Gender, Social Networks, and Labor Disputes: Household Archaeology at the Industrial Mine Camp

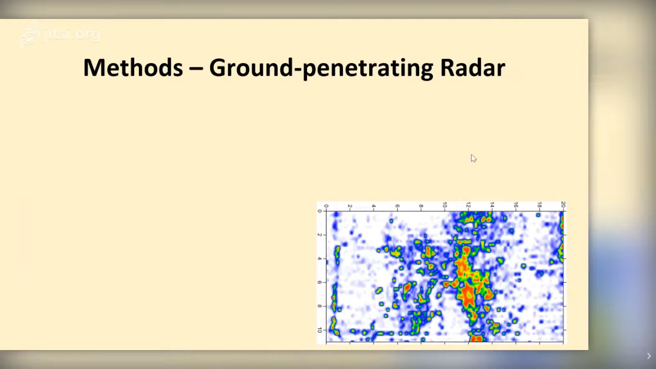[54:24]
i'm not sure on on the depth of mag and mag doesn't really give you depth so that's the map that we have for a mag i can't go in and say hey that's that's at this step that's at this step that's like it's just measuring the rapid magnetism um and then for the gpr